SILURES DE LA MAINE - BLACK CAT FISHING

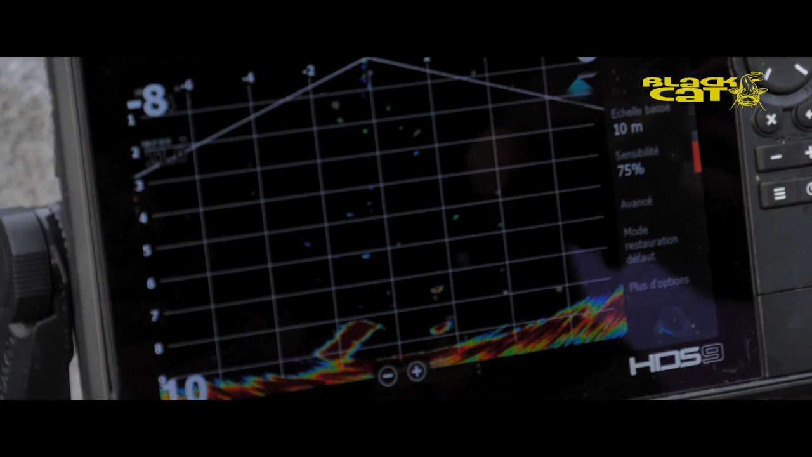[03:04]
on a vu quelques poissons, mais rien de bien flagrant, on a essayé de leur glisser 2-3 vifs, mais sans résultat pour l'instant.
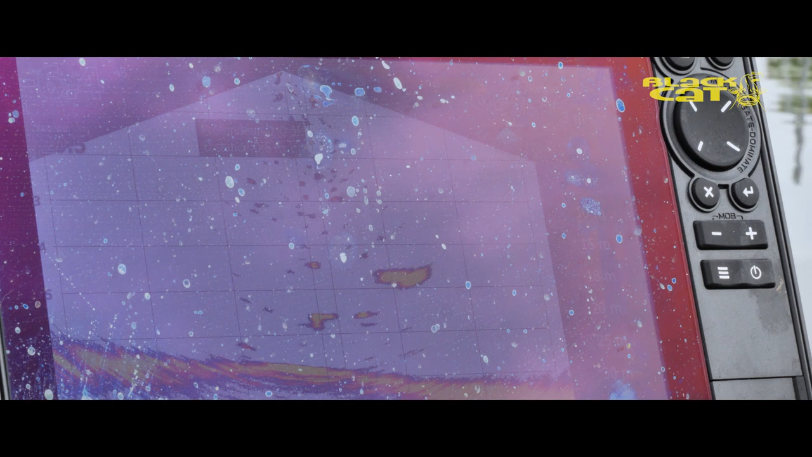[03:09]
En attendant, il y a un bel orage qui arrive, qui monte, et demain matin,